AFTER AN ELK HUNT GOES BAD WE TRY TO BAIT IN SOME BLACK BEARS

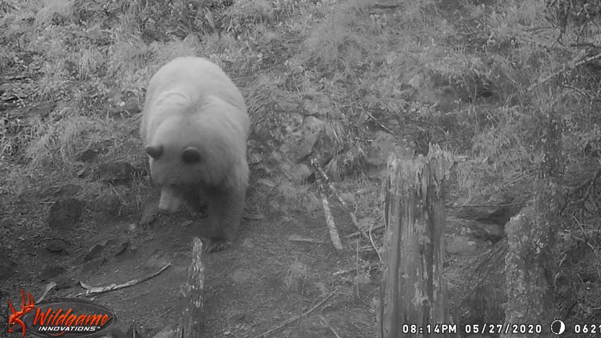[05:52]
And that was really a discouragement, as it was the one we really hoped would be around.
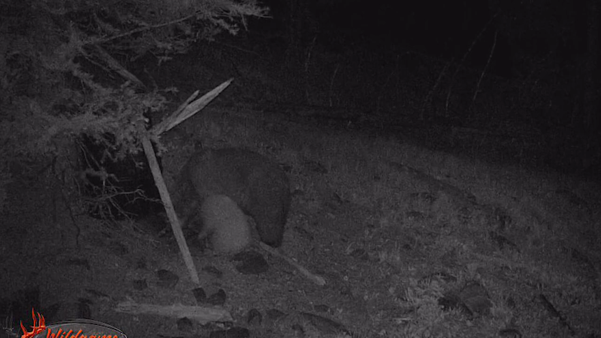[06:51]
So, the next night, a sow did show up, but it had a couple cubs with it, and they didn't come very often. For the most part, they were nocturnal. It was the next day, and a different bear that appeared that really got my attention.
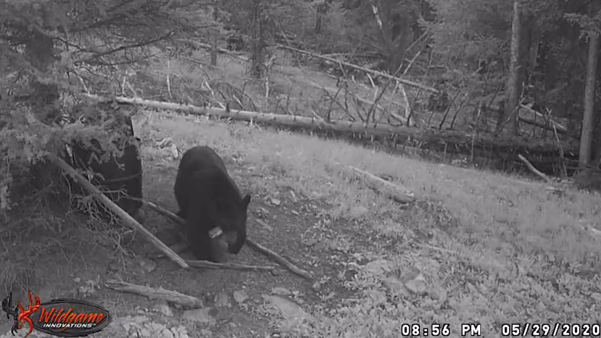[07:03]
This black colored boar was huge. Easily a six foot bear. Now, bears can be tough to judge their size without something as a reference. This is when the barrel really comes in handy. It's easy to tell that this big guy had some size. So, the smaller but pretty cinnamon boar now had some serious competition. In fact, I don't think it stood a chance when it came down to it.
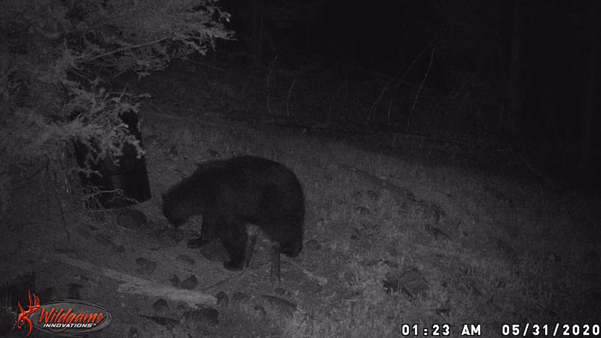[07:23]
The thing with this big black bear that was very promising was that once it came in, it came in every day. And it came in every day during shooting light.